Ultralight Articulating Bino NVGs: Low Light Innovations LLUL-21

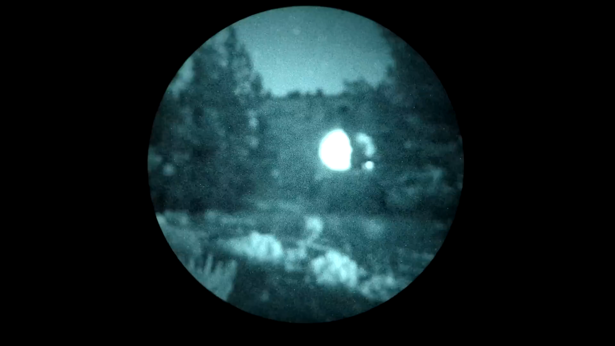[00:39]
but weight is also saved by having no onboard battery, no illuminator, and no gain control system.
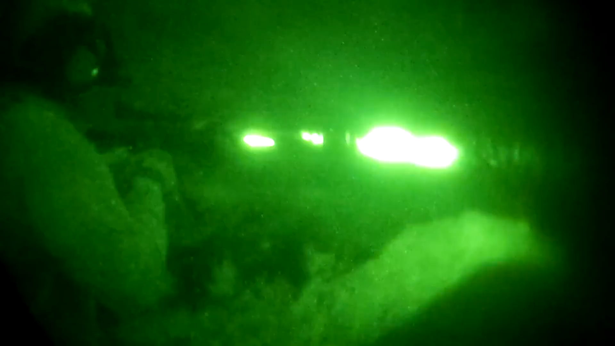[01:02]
and there's no gain control knob or gain control buttons.
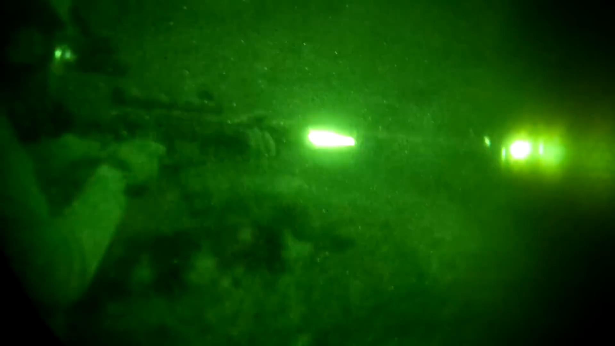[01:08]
The main body of the LLUL21 is also smaller and lighter because it doesn't have an onboard battery.
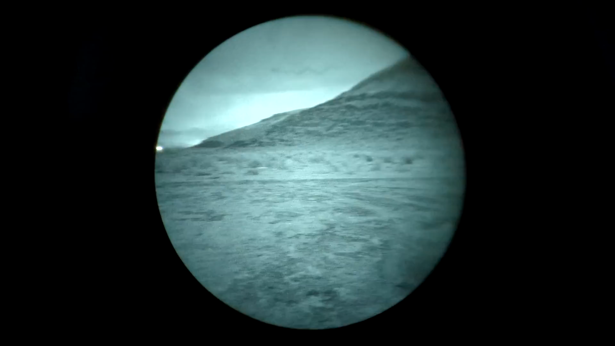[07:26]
I think almost everybody is going to have some other type of illuminator on their helmet, be it a small, flexible, low-powered task light, or a large,
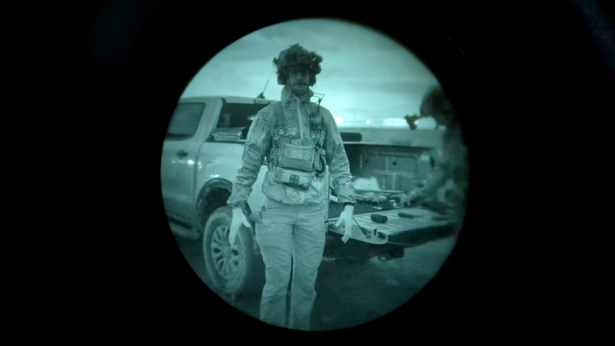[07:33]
high-power umbrella illuminator to produce additional illumination when it gets dark, or if you're indoors.
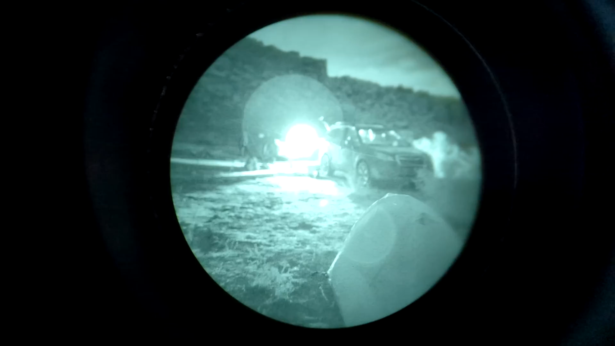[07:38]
Articulation is a big quality-of-life feature, but then again, so is simplicity and rugged design.
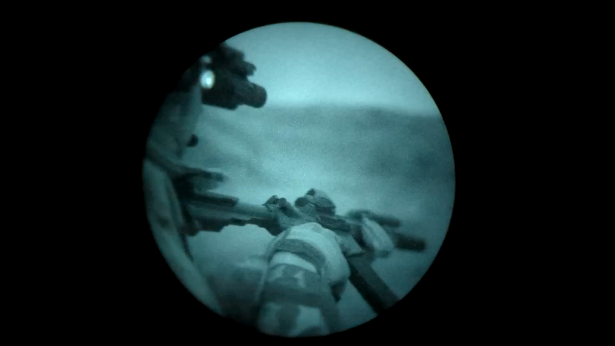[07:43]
It is nice to be able to whip a nod out of a pouch, turn it on,
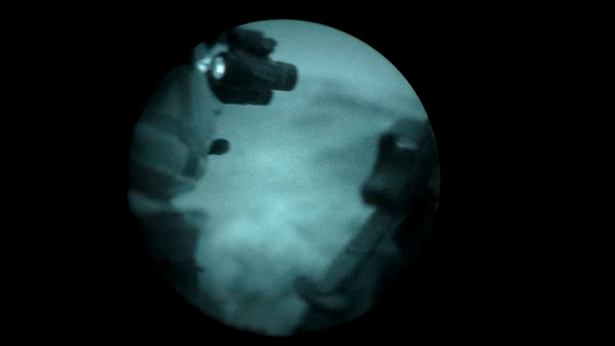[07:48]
and hold it up to your eye, or hand it to somebody, or stick your phone behind it to film something, etc. A lot of that might not sound useful in a life-or-death situation, but until that day comes, I think a lot of us are using our night vision devices to glean enjoyment and post on social media anyway,
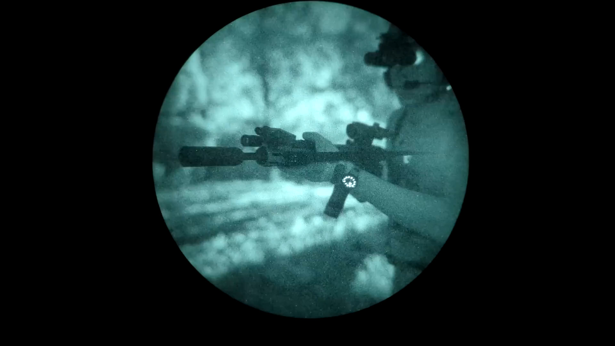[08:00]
so that is something to keep in mind. One big advantage the low-light innovations housings have over some of their competitors is cost. The LUL-21s cost, I think, about $500 less than a set of Nocturne Industries Katanas. That's a pretty significant difference if you're building your own nods,